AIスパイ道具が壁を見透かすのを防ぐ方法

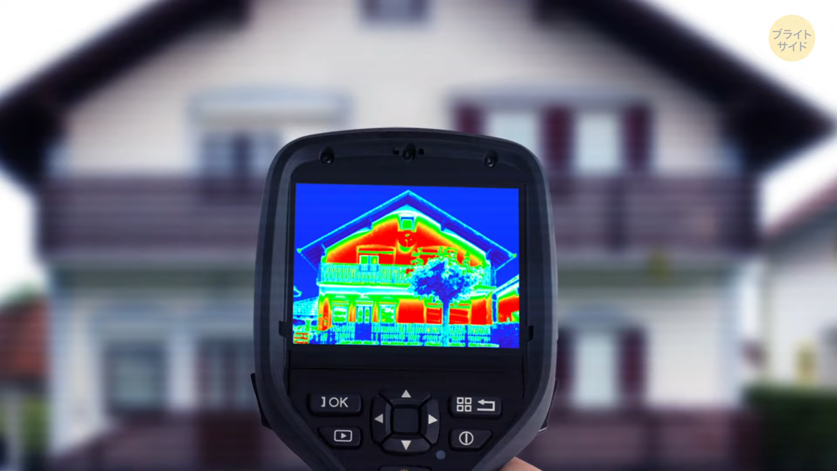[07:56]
どこで家が熱を失いまたは隙間風を入れているかを表示してくれます
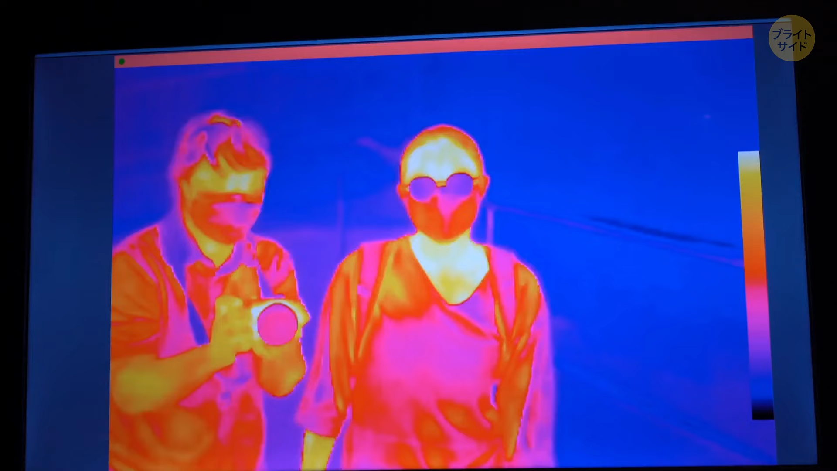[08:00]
サーマルイメージングカメラとは物体が温度に応じて放出する赤外線エネルギーを検出する装置です
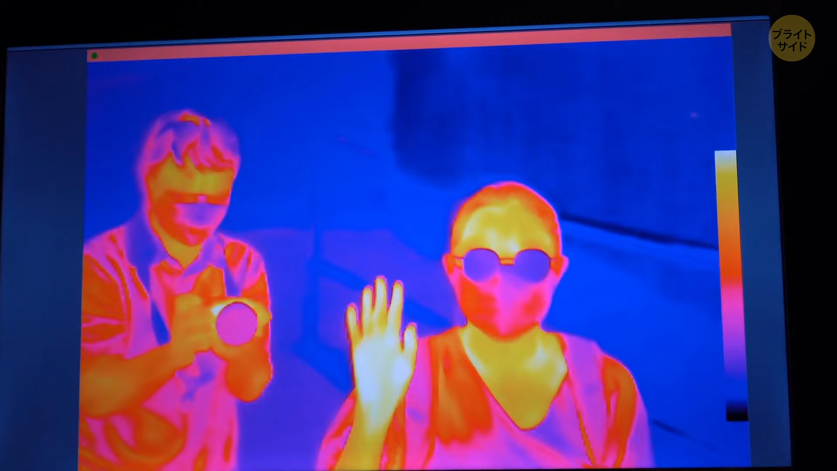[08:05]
このエネルギーは人間の目には見えませんがこれらの
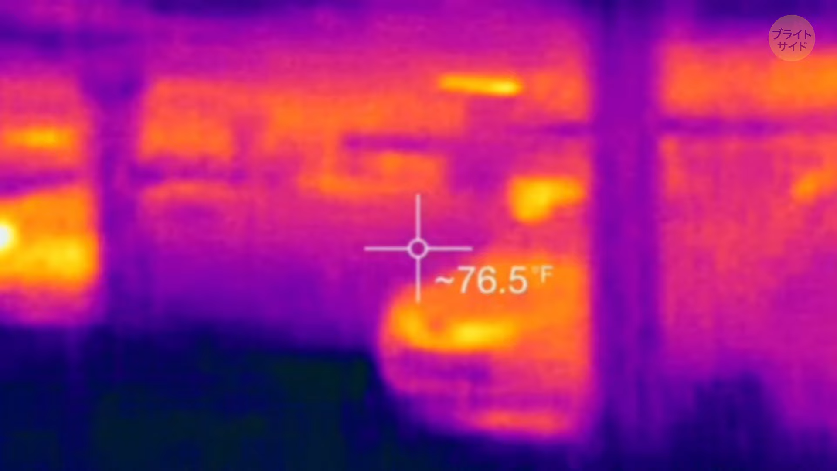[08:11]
On screen: spot 76.5°F
カメラはそれを全て捉え赤外線検出器を用いて私たちに見える形に変換します
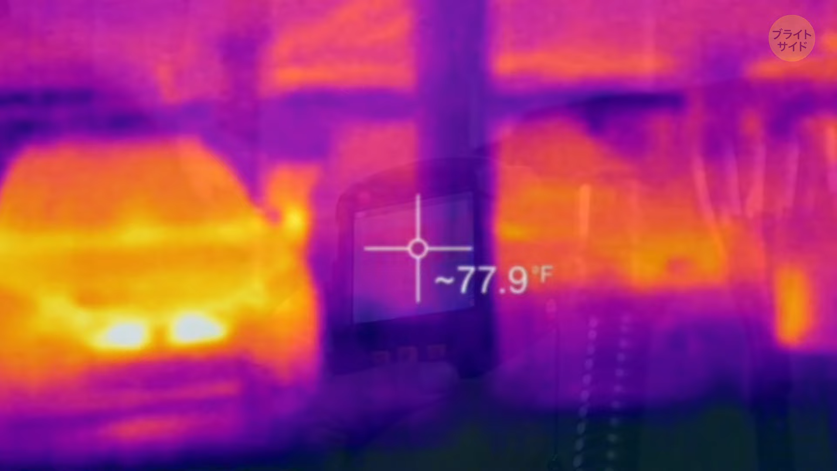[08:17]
On screen: spot 77.9°F
カメラのソフトウェアはキャプチャーした放射レータを処理して画像に変換しますつまりどの
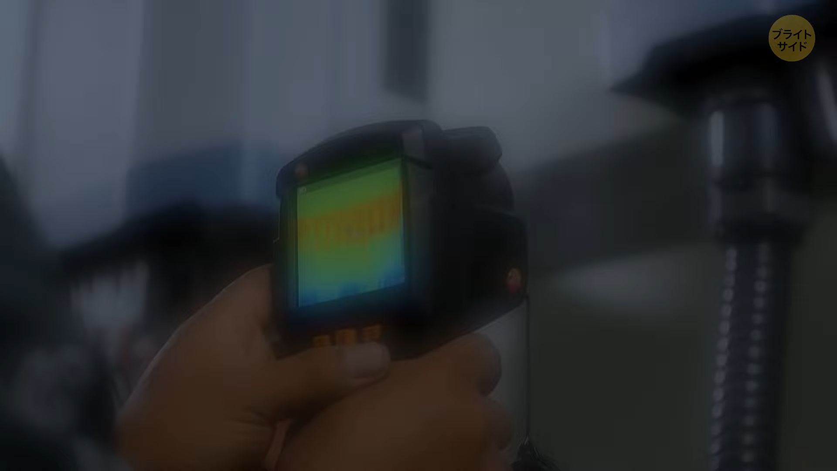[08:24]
物体がどれくらい暑いか寒いかを示すあの奇妙な画像のことです
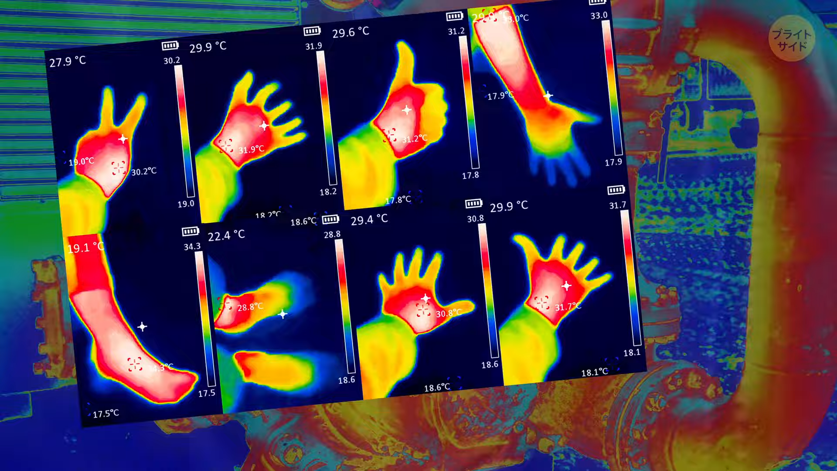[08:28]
異なる色が異なる温度を表し赤は通常暑い場所青は寒い場所を示します